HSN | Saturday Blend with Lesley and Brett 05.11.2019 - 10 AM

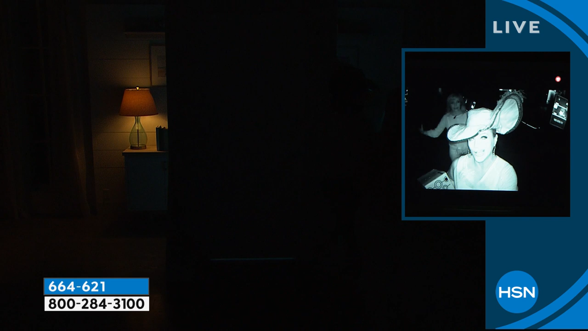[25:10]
Look at her right there. She just stole a package. I totally took your package. She took a package. I hope it's something good, Julie. But the thing is, Arlo records at night. So it'll take that clip, it'll store it, and then you can give that to the police if you need to.
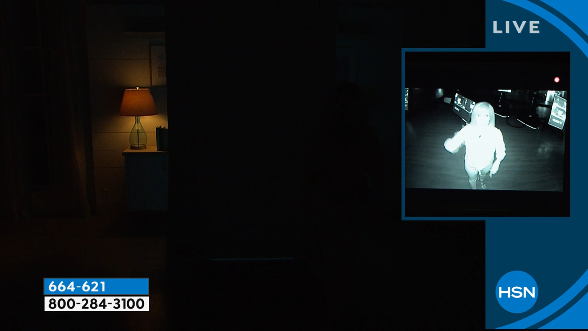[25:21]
So if somebody's walking around like this, you can see what they look like. You can pinch and zoom. So whether it's day or night, Arlo captures it and Arlo records. So we'll turn the light back on. And the thing is, you guys, you've got to remember, I know we're having a little silly fun with this at the end of the day,
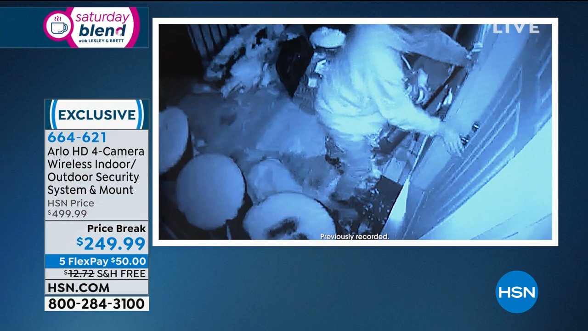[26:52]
Uh, you know, and it always helps make a case. So anytime you can protect yourself with something as good as this, um, or just like right now, looking at the culprit as the cat, you know, um, that's always a good thing too.